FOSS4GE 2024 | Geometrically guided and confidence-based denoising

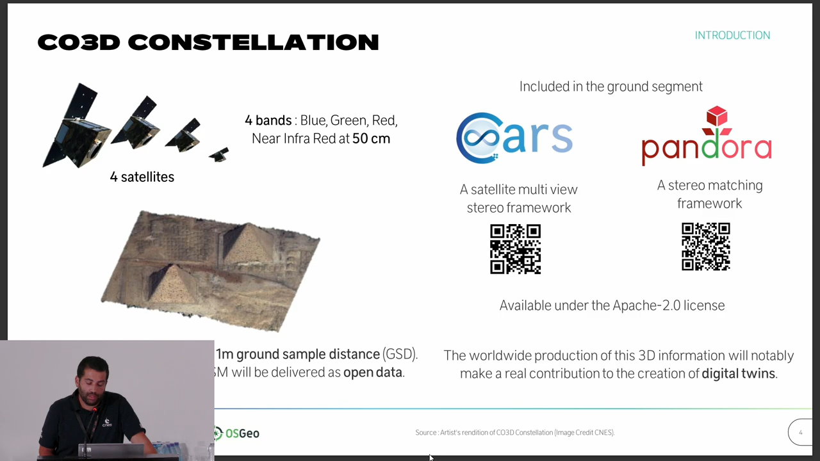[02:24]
integrated in CARS to make the matching part.
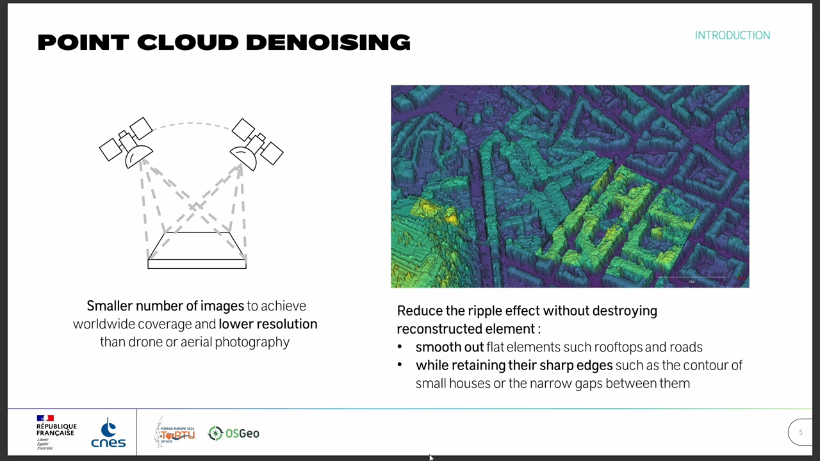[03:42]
So we try to smooth out flat elements of such as rooftops or en route, and we try to retain the sharp edges without destroy the building or the separation between the buildings.
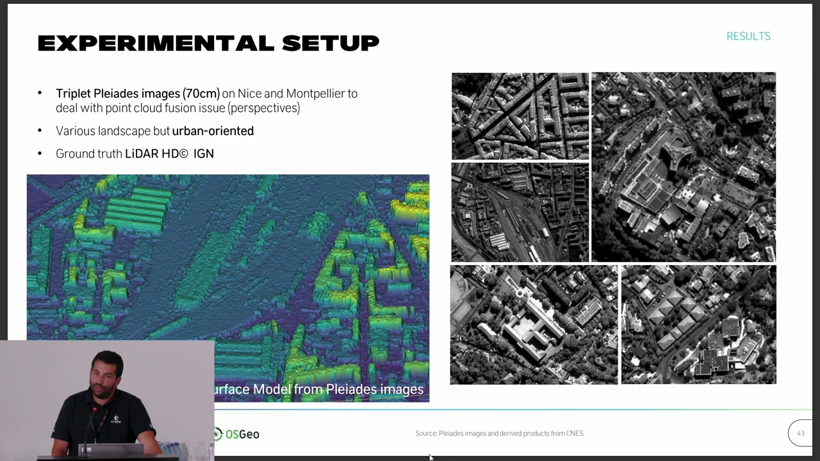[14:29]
and we have various landscape but urban oriented, and we use LiDAR HD as a ground truth. We have the digital surface model and the LiDAR HD in this slide.
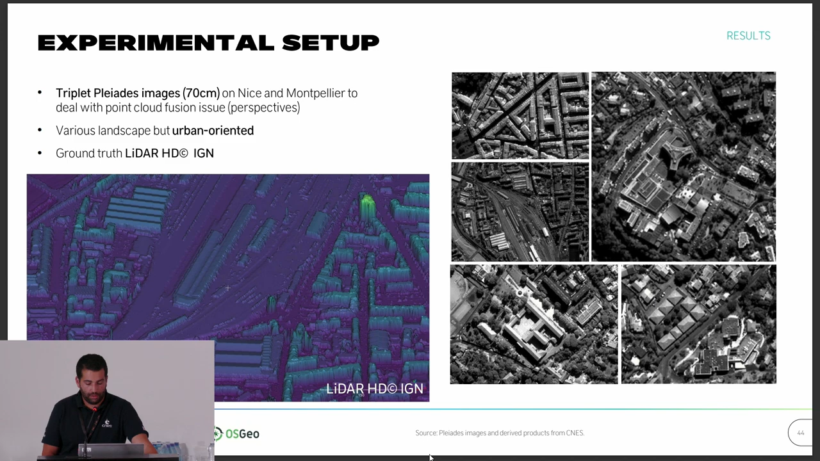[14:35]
We make an ablation study.
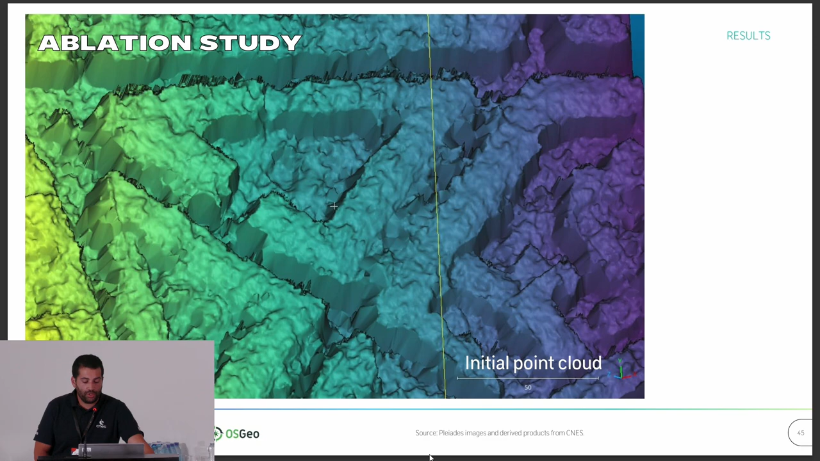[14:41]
You have the initial point cloud, a bit noisy.
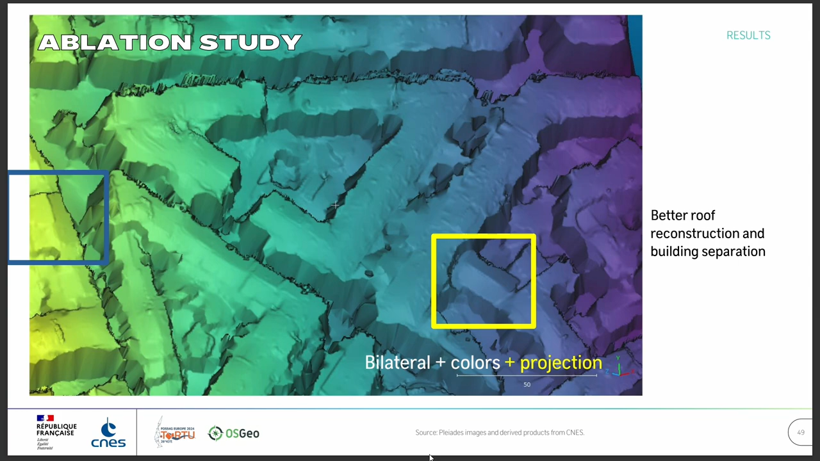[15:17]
You can see also with the projection a better roof reconstruction and building separation.
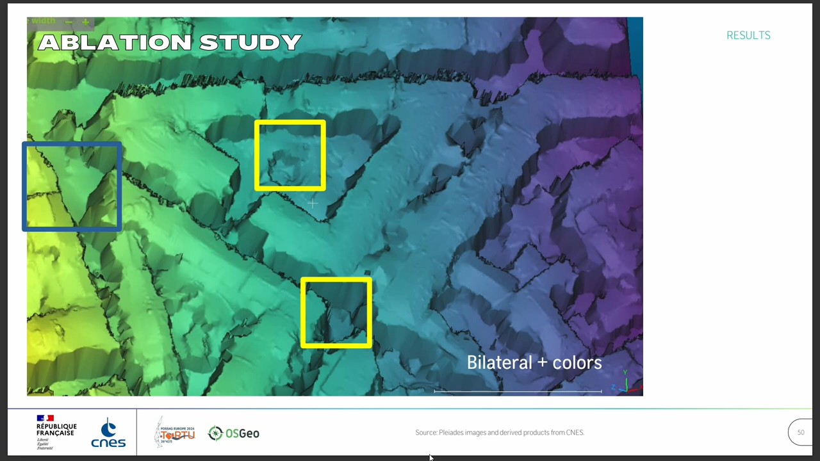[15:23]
And also we try to add the ambiguity, and thanks to the ambiguity,
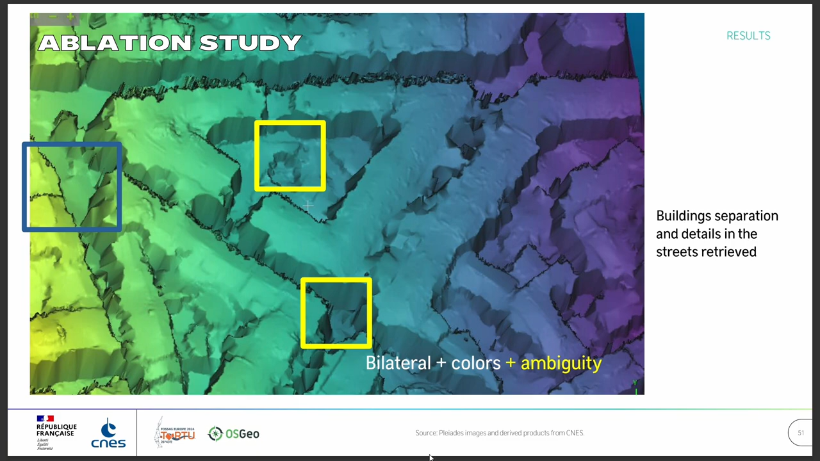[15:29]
we have building separation and details in the street retrieved.